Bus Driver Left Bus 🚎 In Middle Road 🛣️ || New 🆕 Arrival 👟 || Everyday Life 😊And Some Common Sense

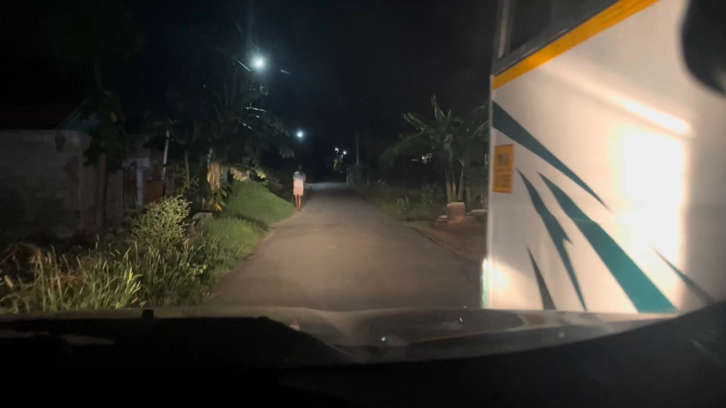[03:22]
बताइए ये कोई सेंस है? हाँ जी, तो ऐसे पार्क करके रखी है।